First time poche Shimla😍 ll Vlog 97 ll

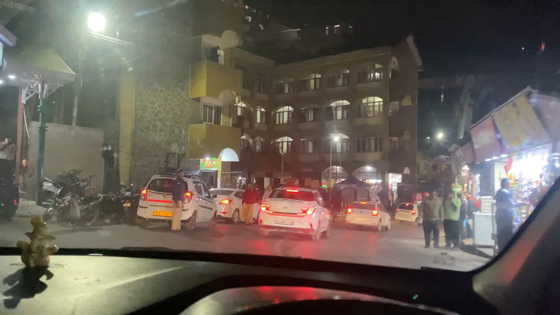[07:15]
अपना पहुंच चुके हैं शिमला, यहाँ से 1.5 किलोमीटर बस बचा है और बाकी फिलहाल आप इस मार्केट के मजे लीजिए, देखिए कितना खूबसूरत मार्केट है भाई खूबसूरत,
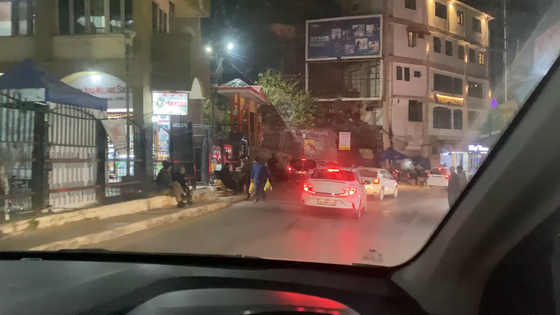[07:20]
और बाकी देखो लाइटिंग जल रही है ना आगे घरों में तो वो और भी प्यारा लग रहा है सीरियसली,
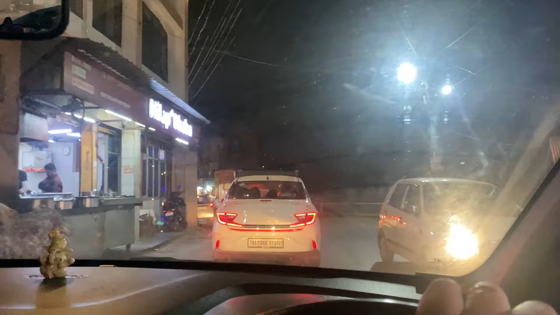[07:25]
मतलब बीच में से गली में से रोड में से निकल के पहाड़ में जो लाइटिंग आ रही है ना घरों की गजब वाली,
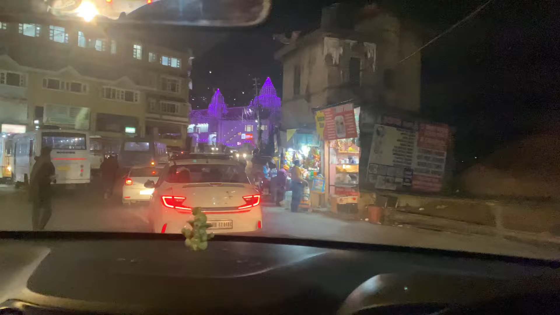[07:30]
हाँ देखो क्या चमक रहा है पूरा शिमला, देख लो गाइस लाइटिंग ही लाइटिंग फुल एकदम मस्त वाली।